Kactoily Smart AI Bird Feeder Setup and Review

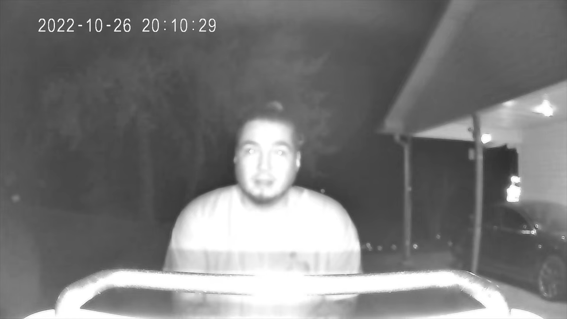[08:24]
right so this is a nighttime audio video test on the bird feeder and so that should do it for this smart